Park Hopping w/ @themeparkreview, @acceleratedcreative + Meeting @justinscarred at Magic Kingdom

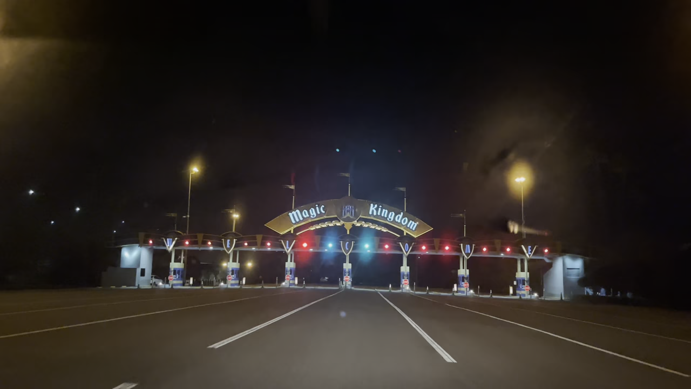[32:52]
I can't believe we're back at Magic Kingdom again. This is like the second or third time today.